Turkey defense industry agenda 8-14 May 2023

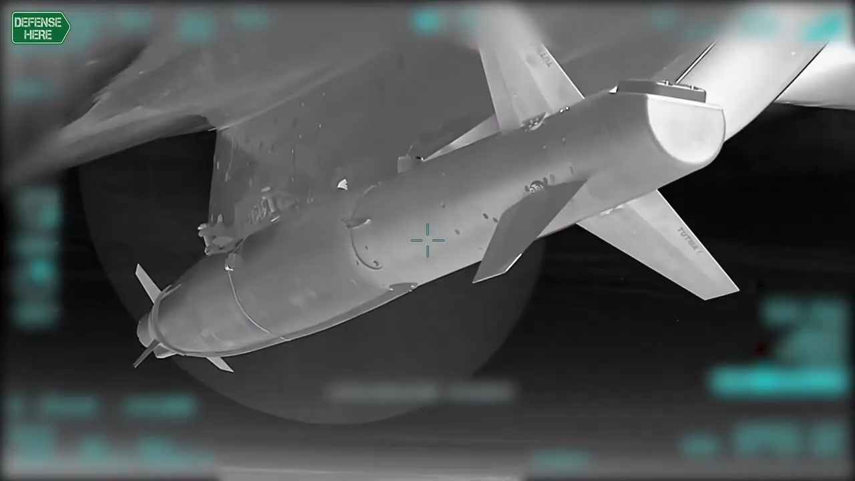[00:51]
The first firing tests were successfully conducted from an F-16 and a Bayraktar Akinci UKAV of the New Generation
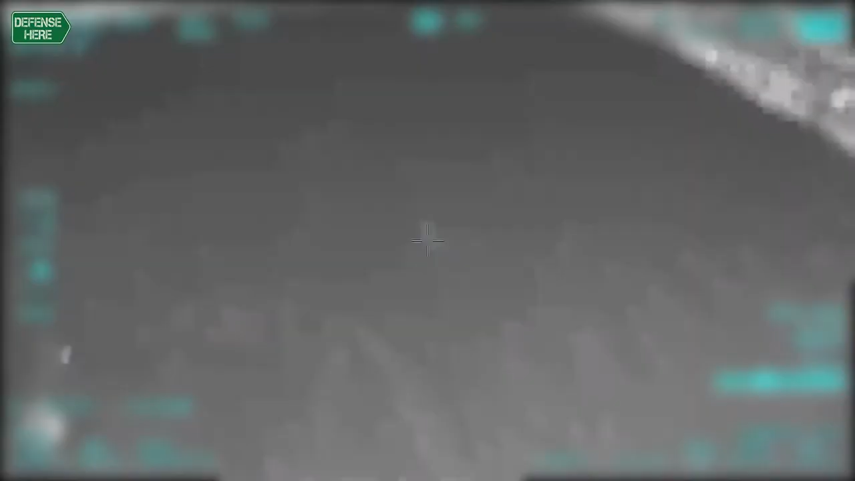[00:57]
Guidance Kit Gözde developed in cooperation between As-Alsan and Tübi Taksage.